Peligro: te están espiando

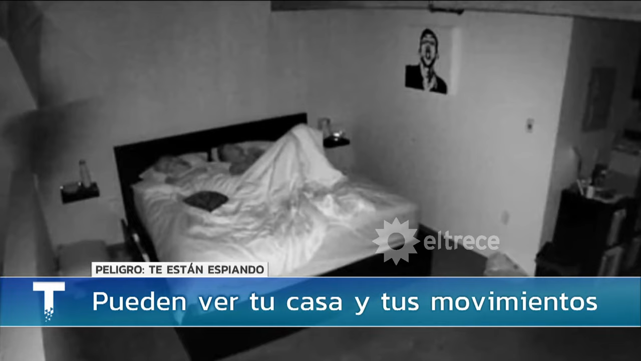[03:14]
Estoy viendo una cuna de bebé. Uno por ahí lo usa para seguridad y al final lo menos que estás teniendo es seguridad, ¿no?
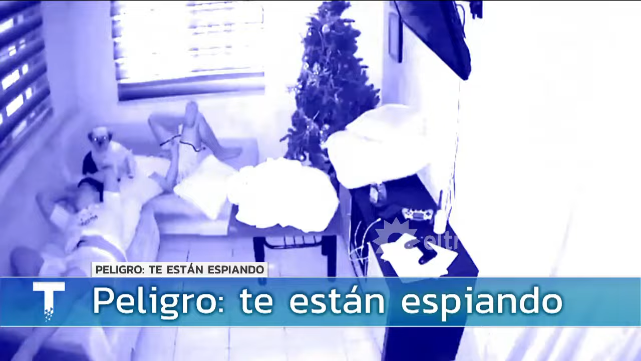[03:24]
¿Y podemos ver si hay alguna acá en Buenos Aires? Vamos a poner país, Argentina.
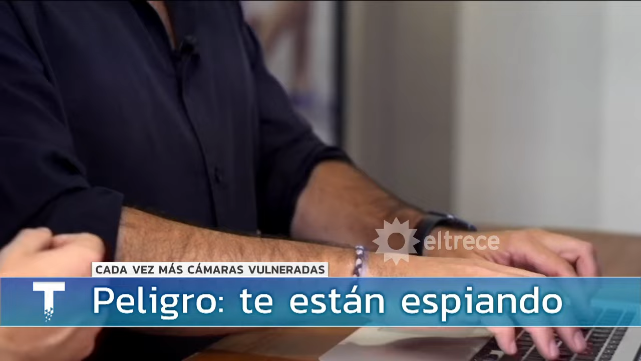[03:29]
Y vamos a ver si hay cámaras abiertas.
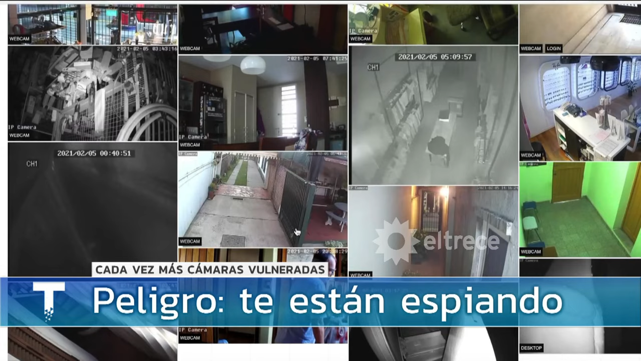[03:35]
Es impresionante, hay, por ejemplo, una puerta de una empalía de un edificio. Acá esto parece una óptica, un local de ropa.
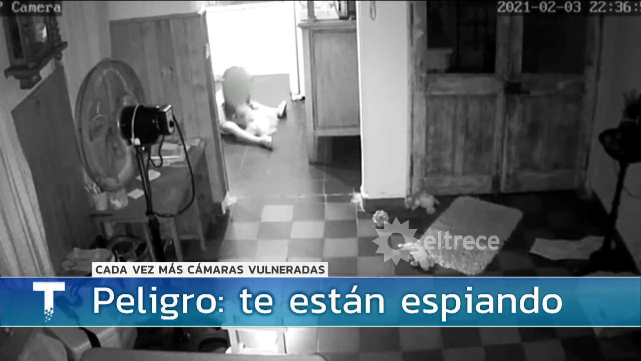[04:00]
Hay una nena también ahí, por ejemplo, jugando, mucho comercio, veo. ¿Y esto fue aumentando a medida que van pasando los años?